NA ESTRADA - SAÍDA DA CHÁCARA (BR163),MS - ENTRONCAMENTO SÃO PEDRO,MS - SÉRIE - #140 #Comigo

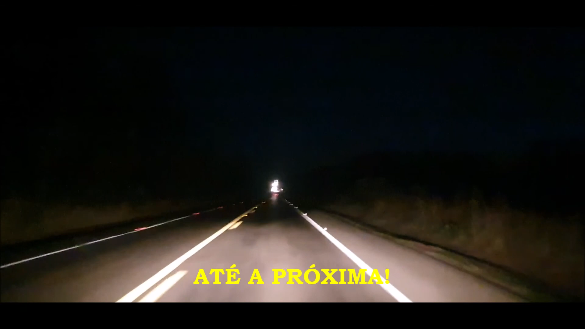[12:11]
O caminhão ajudando a ultrapassagem. Espero que vocês tenham gostado e até a próxima.